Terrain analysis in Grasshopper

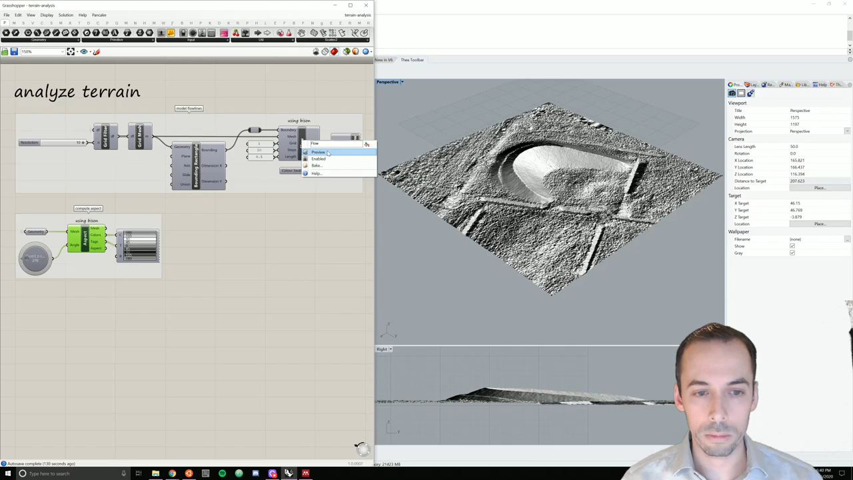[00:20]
Using Bison, we will compute the flow and aspect of the topography. As an overview, we're going to import the terrain with Docophoser as an ASCII XYZ point cloud.
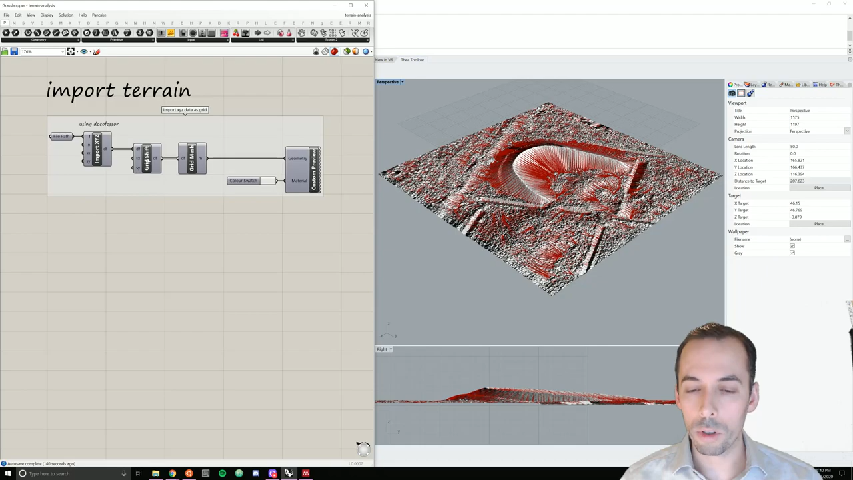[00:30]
We'll shift the grid to the origin of the scene, compute a mesh over the grid, and we'll use that grid as the input for
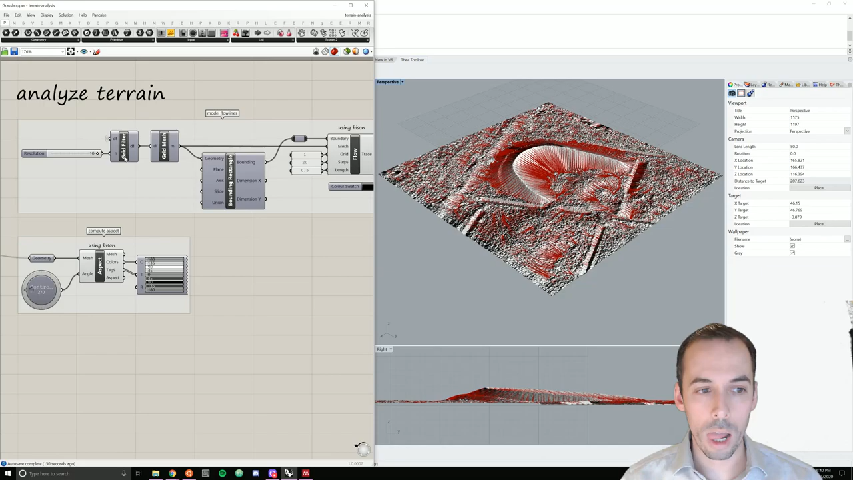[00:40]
analysis in Bison. It's more computationally efficient than Bison's
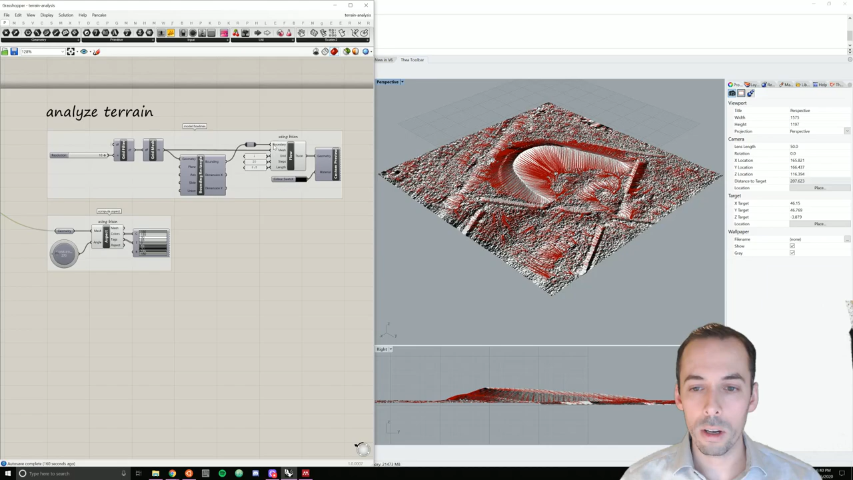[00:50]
import terrain mesh module. Before we put it into the flow, we'll filter the values to make a lower resolution mesh and get a simpler flow lines over this very high-resolution topography captured by drone. Then we'll compute the bounding box and simulate flow.
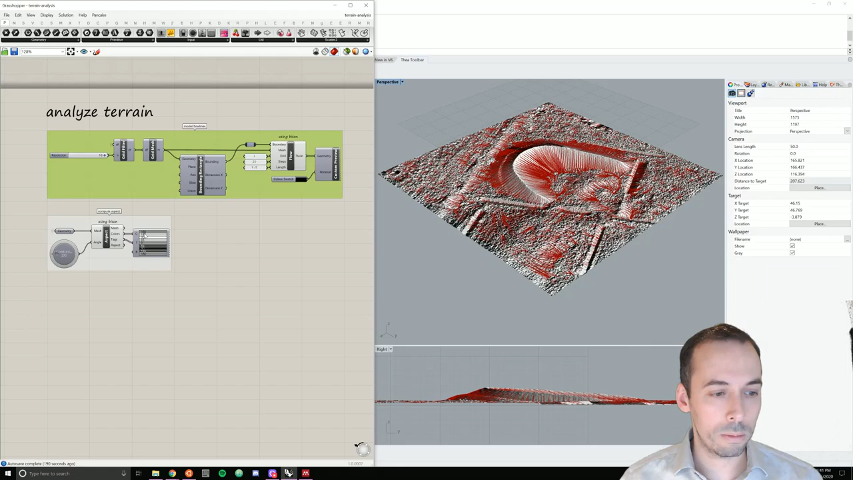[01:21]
And we'll put the mesh into aspect as well.
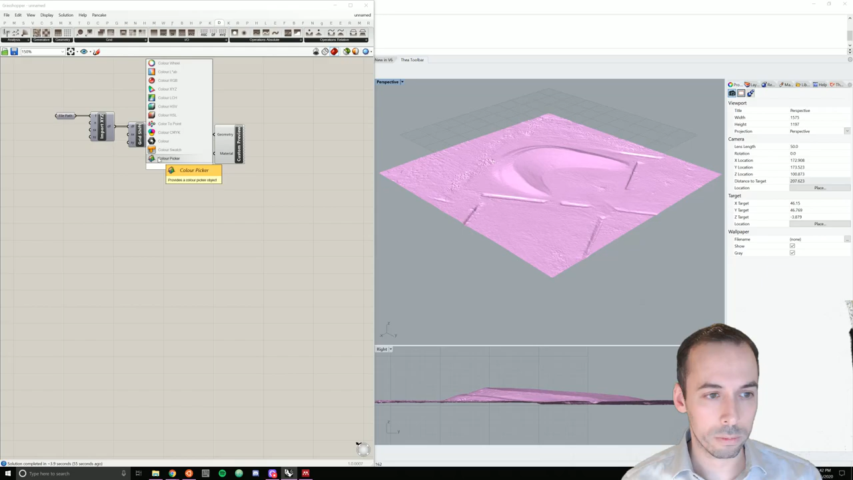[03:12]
a custom color swatch and we have a preview of our terrain.
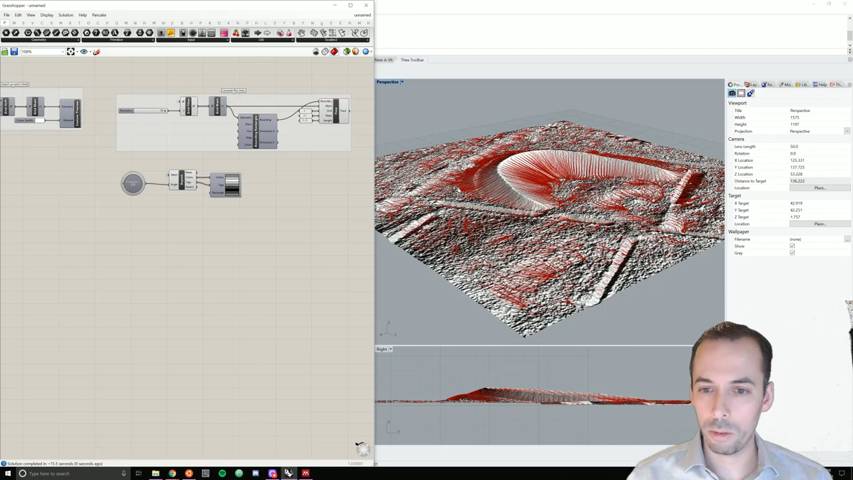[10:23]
It's going to recompute the aspect from 270 degrees. And we see the updated aspect.
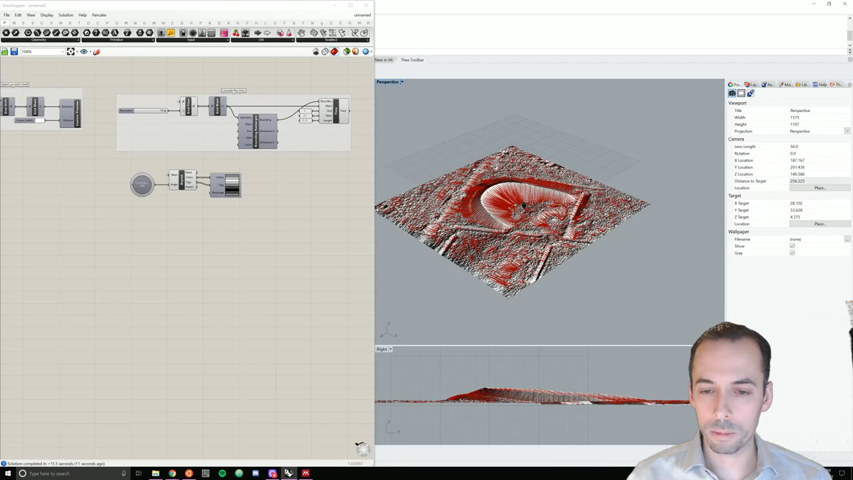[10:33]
I will then group this, select it all, control G, and label it by right clicking on the group aspect.
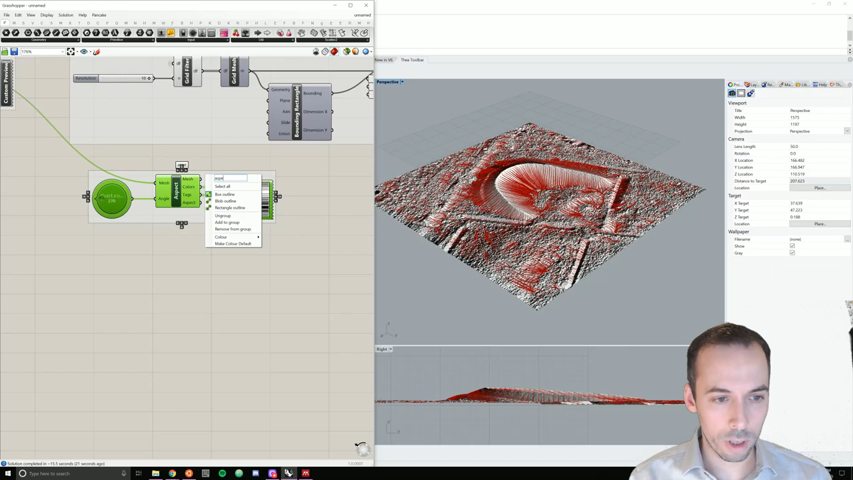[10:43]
There are some more analysis we could do in here with BISON. In another session, we'll look at more sophisticated analysis